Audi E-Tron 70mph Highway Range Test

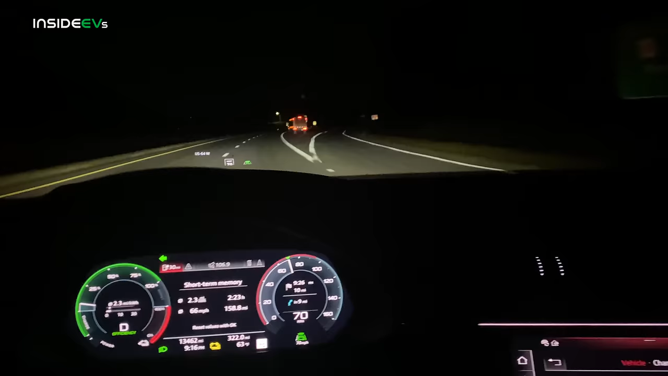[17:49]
but that is when we want to plug in because, again, I just ran this car down to zero and when this thing hits dead, it shuts off. So we've got to be really mindful of that power ramp down meter because when it says 25%, it means we need to plug in immediately. This battery icon will also rotate with a turtle icon. So all things to keep our eye on as we run down to the bottom of the battery pack. I like this feature on the e-tron where it will help you find parking garages and parallel parking spaces when you get close to your destination.
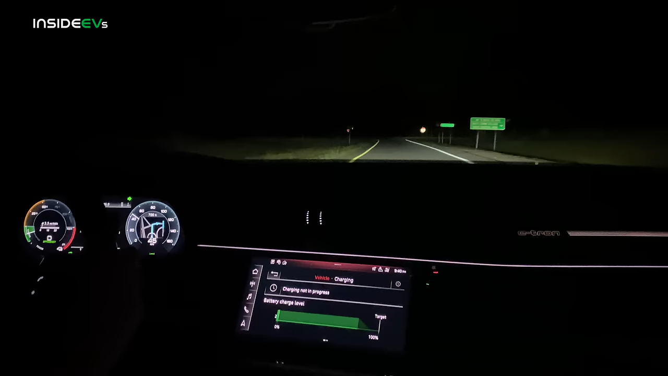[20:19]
And then we'll see what we get when we run it down to zero. Same with every range test. We are down to 2%.